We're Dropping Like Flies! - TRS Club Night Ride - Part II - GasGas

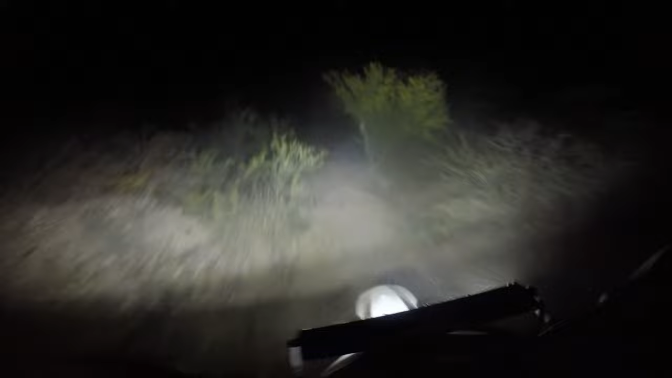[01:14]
You can't see everything as well. It sucks, but it's alright. Lots of dust in the air, boy. White my goggles through again, white my camera real quick. I want to stay back out of their dust.